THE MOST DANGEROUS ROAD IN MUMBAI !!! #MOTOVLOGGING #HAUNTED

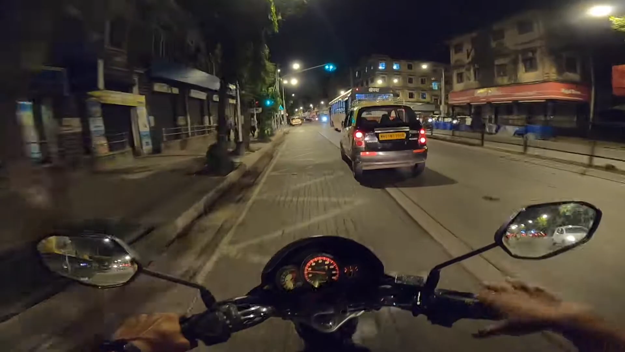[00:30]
दुकानें बंद कर दी जाती हैं कि 4 बजे के बाद कोरोना नहीं आएगा, ऐसा कुछ समझ में नहीं आ रहा है मुझे। लेकिन ये तो सवाल उठता है ना कि 4 बजे के बाद जो 3 बजे भेल वाला लगाता है और जो नॉर्मल जो हॉकर जो रास्ते पे लगाते हैं वो कैसे धंधा करेंगे। और ये देखो क्या डच बैंक को सजाया है,